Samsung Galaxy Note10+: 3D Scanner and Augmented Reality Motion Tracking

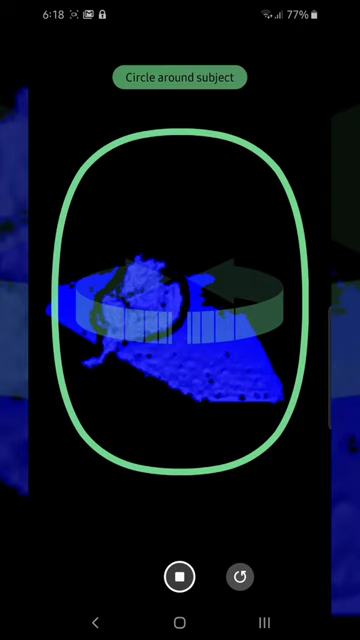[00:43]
And then it enters this 3D acquisition mode.
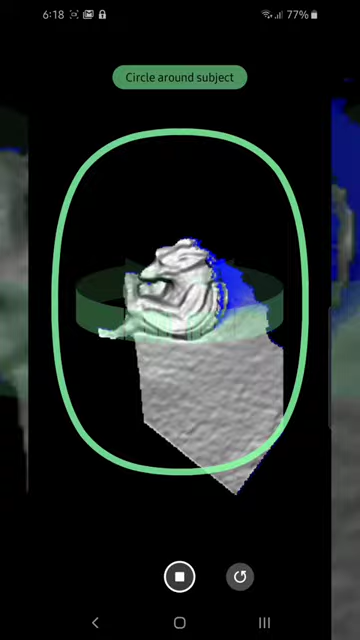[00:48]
So I need to sort of carefully encircle this thing. This office trinket I've had for a number of years.
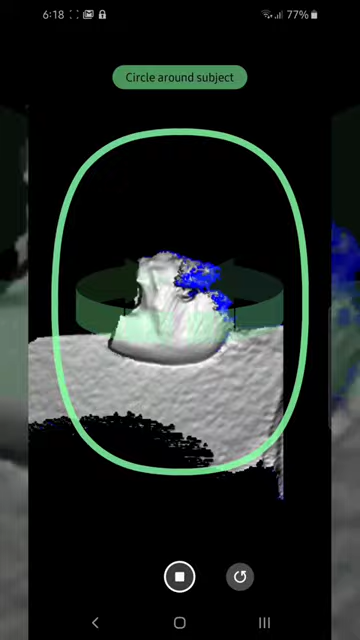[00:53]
And so I'm just getting a full sweep, slowly but surely, of the whole object.
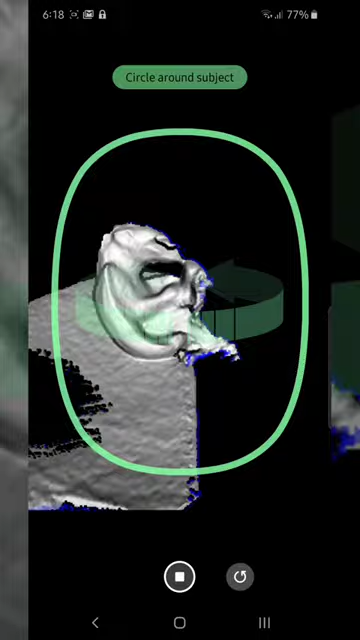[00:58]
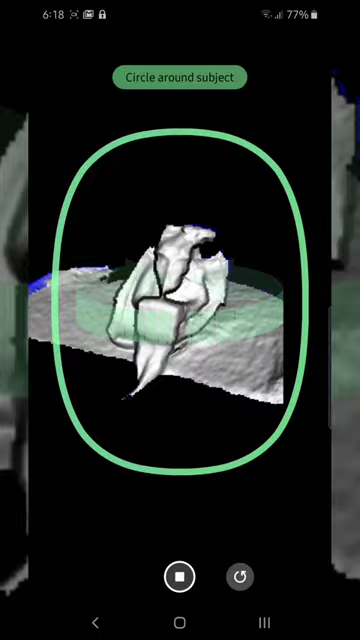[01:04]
And then when I get back to around my original position, I press stop.